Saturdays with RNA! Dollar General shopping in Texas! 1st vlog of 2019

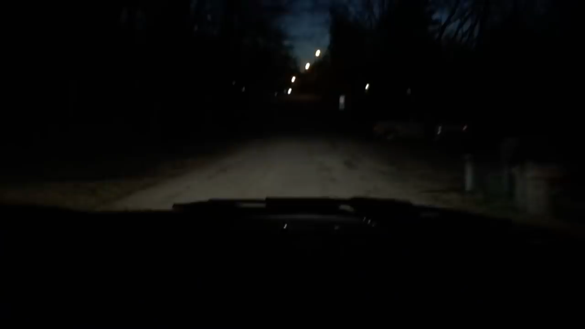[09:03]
Going back to the shop real quick to pick up a tripod, take a picture of a couch that we have. My sister might want. So on the road again, bumpy, bumpy, bumpy. Car cam. Car cam. Creepy car cam. Creepy car cam.